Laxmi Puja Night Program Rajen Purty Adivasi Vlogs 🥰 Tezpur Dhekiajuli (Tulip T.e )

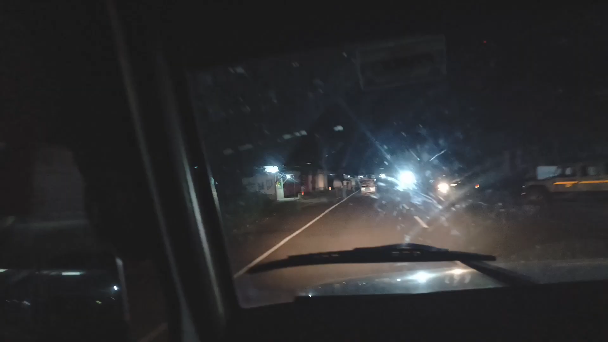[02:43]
जाते रती हो गया एखन हमें पहुंची बालीपाड़ा रंगापड़ा फ्लाईओवर न्यूली बना है
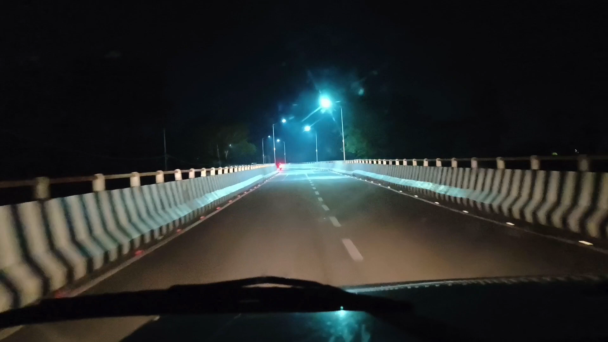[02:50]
फ्लाईओवर का नजारा जिकन फले जाम रे